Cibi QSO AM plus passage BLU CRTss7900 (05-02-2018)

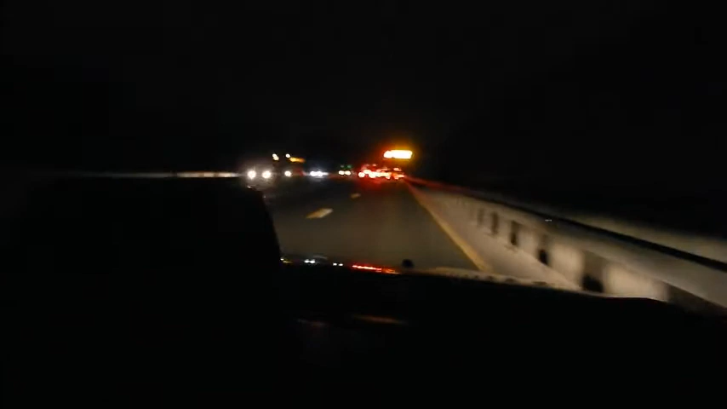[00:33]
voilà ça va mieux voilà je suis à la hauteur du chantier la question la voie rapide la libon de bordeaux et et ça freine ouais ok là ça va mieux là maintenant attend le temps d'appuyer sur le frein oui ça va désolé j'ai un petit peu de mal je sais faire qu'une seule chose à la fois d'autant plus que là j'essaie de te faire une petite vidéo